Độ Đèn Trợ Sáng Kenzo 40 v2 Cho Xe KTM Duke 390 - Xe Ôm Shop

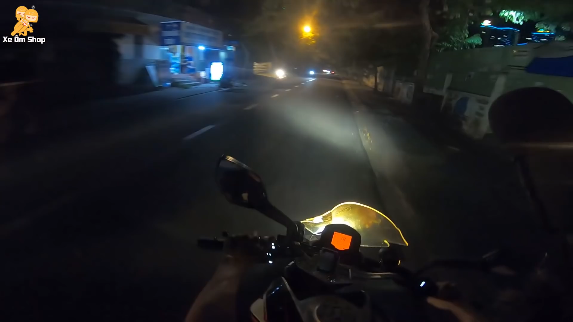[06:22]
Rồi vô mấy cái đường vắng vắng vậy bật lên là mới sáng dữ đó. Để qua ở đây coi. Ồ, 2K40V2 nha. Đi giày thứ gì chịu nổi. Oh my god. Thì giá của hai con đèn là 3,6 triệu, kèm với bộ mạch 300,000. Và công con này nếu mà mình tính công lắp đặt thì là 150,000 thôi.
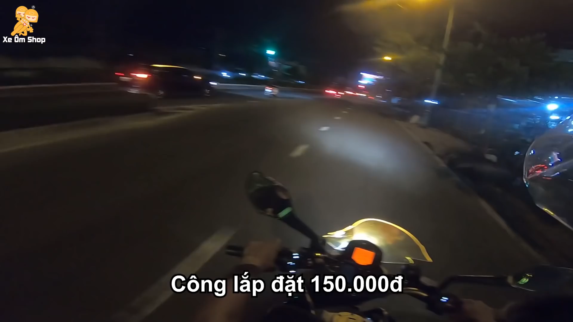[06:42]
Chỉ có 150,000 công lắp đặt. Nhưng trong tháng 6 này thì shop mình đang recon nha các bạn. Thì sau khi mình làm đèn và mạch cho con này xong thì anh sếp của mình sẽ đi bùa đó,
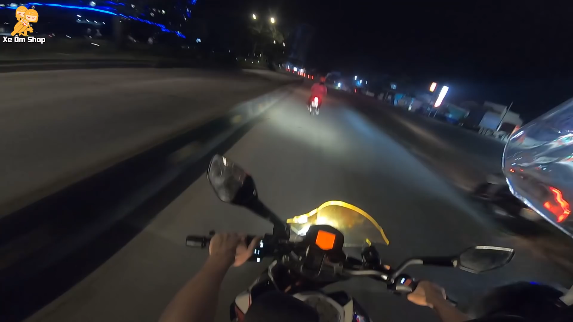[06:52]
các gọi là bùa xe đó các bạn. Nhưng mà bùa xe này, làm xe này lại thì chỉ để cho anh chủ xe đi thôi nha, chứ không có ấy, không có bán. Tầm chiếu xa của con này với công suất 40W của Kenzo 40V2 là cỡ khoảng 100m đó nha các bạn. Khi các bạn đi cái đường xa giống vậy. Đây, tất cả cái đèn biến hiệu trước là nó sẽ hiện ra hết cho các bạn luôn. Đây, độ sáng nè, khủng khiếp không? Bao đi tour. Các bên mình á, khi các bạn mua đèn và mạch đi kèm thì bên mình sẽ tặng cho mỗi một con đèn là một cái len vàng nha.